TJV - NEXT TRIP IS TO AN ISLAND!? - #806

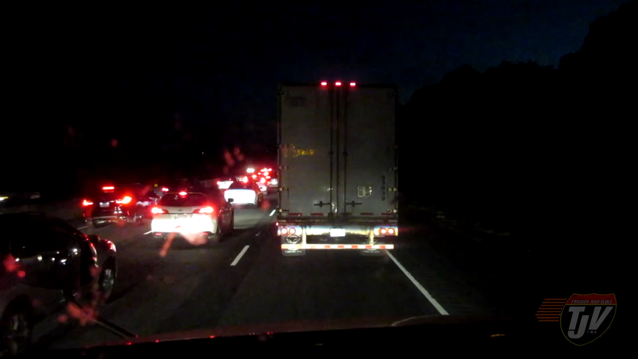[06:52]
Well, it was genius, I think. I'll take that, but. They've decided to close the 2 left lanes ahead here somewhere. That's what the sign said. And that was a new development, because that wasn't there when I checked on Google. Unless if they didn't report it to Google yet. Usually Google's pretty on top of that. But so, they decided they needed to close 2 lanes of traffic with all of these people on it. So they're all trying to squish into my lane somewhere ahead of us.
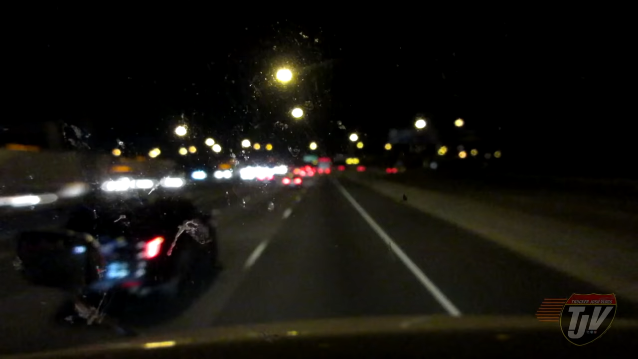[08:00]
Finally got ourselves moving here. Just coming into Toronto, we went past Oshawa a little while ago. We're just going past Oshawa? Yeah, I believe we're around the Oshawa area.